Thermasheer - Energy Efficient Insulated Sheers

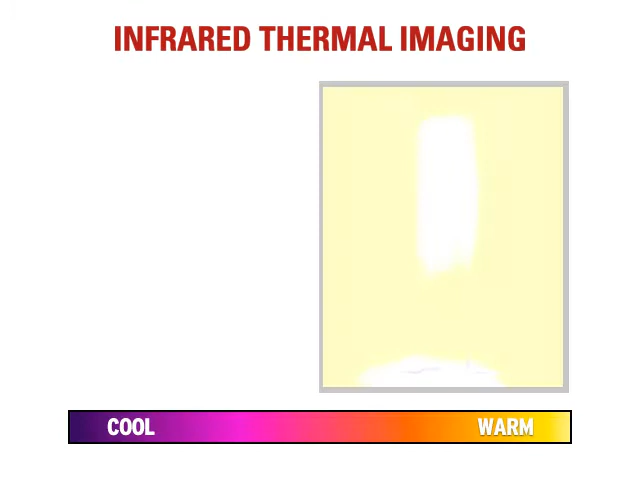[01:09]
These dramatic infrared thermal images clearly show the window without Thermasheer curtains allows cold air to penetrate into the room.
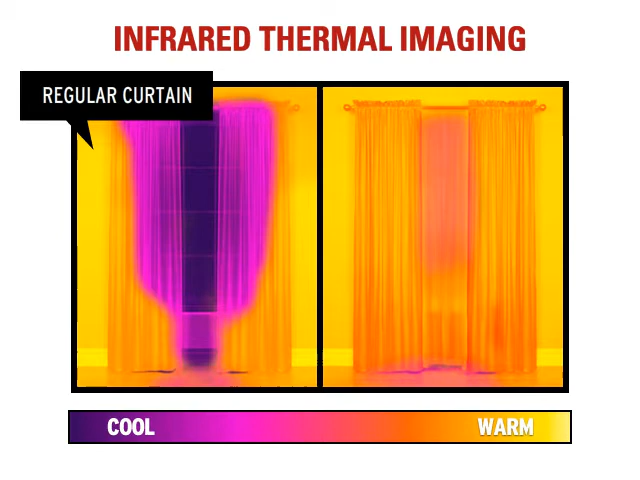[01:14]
However, the same window, dressed with a Thermasheer underlayer, blocks most of the cold drafts.
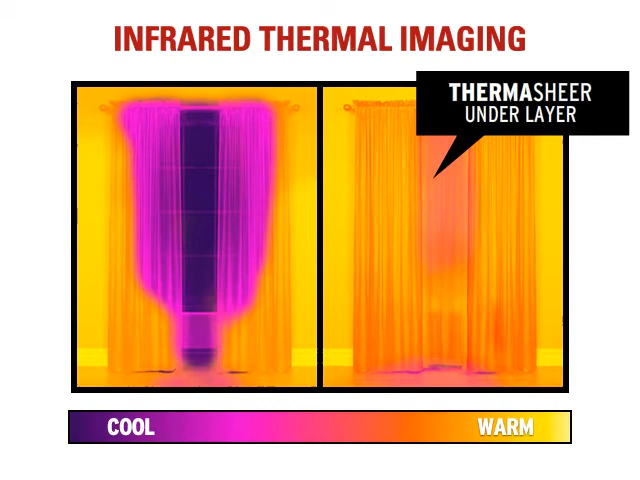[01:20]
By using Thermasheers in conjunction with Thermalogic insulated curtains, you can achieve close to complete energy efficiency on your window.
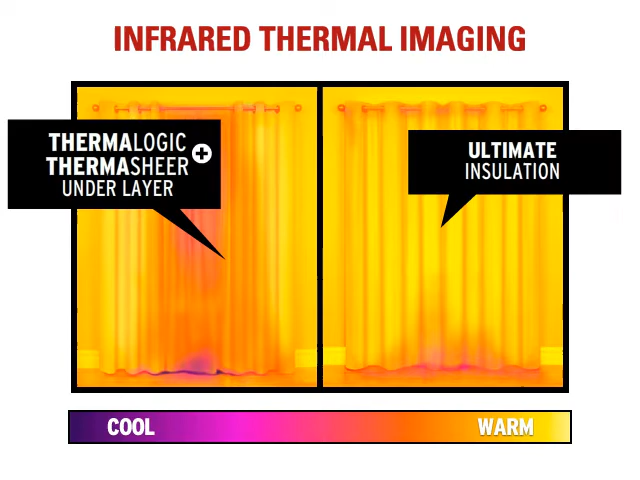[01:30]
By closing both curtains, you get the ultimate window insulation.